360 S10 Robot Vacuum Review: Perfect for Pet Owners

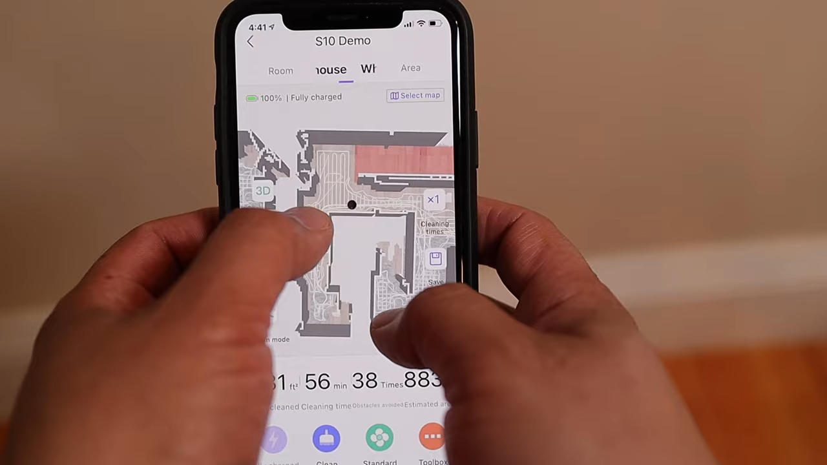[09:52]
Now one of the best features of any robotic vacuum is going to be the app control, and the S10 has a fantastic app for that purpose.
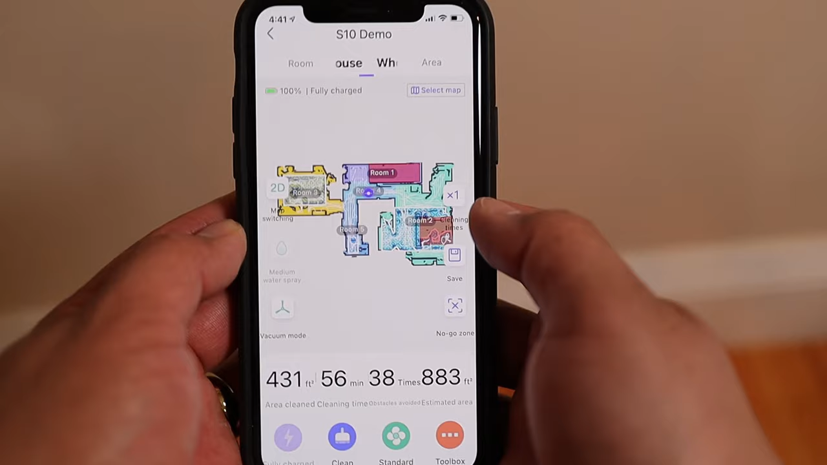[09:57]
With it, you can automatically map 2D and 3D models of your living space.